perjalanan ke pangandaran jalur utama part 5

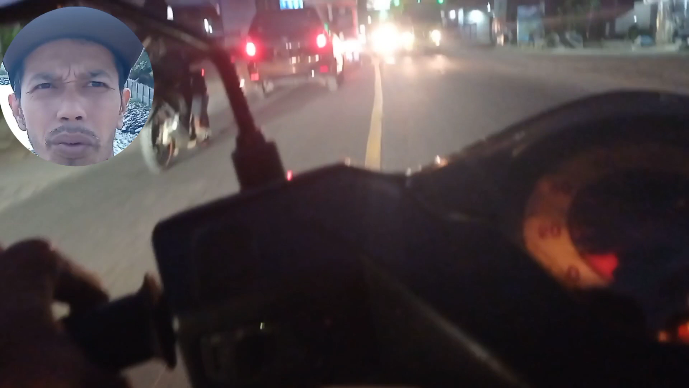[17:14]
ini jalannya mulai agak mandek ya banyak sekali kendaraan sepertinya
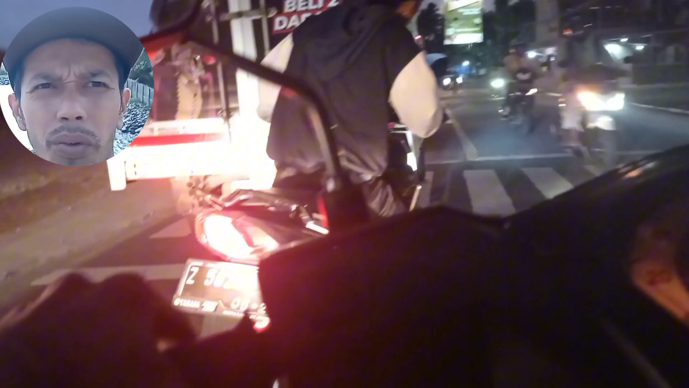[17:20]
ini sudah dekat ke pelabuhan ya